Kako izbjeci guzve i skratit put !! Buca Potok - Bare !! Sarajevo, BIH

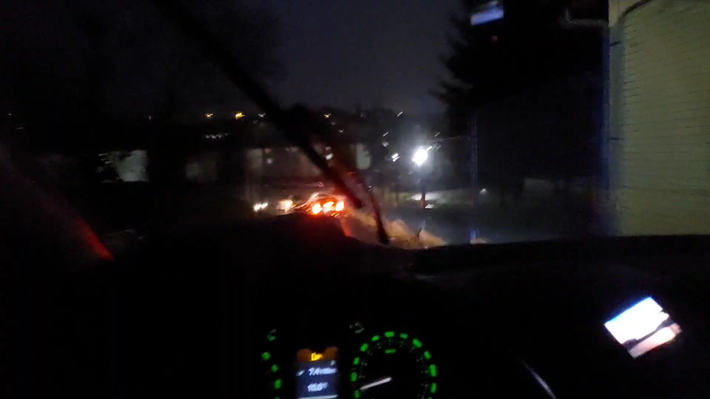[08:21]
I eto ga Sviši smo Evo nam parkinga Bosna lijeka I onda ovdje Na iđete na ovo Parkiran auta sa strani Ne možete proći Sve živo zablokiran Eto Džaba što si žurio I trčio Kad dođeš ovako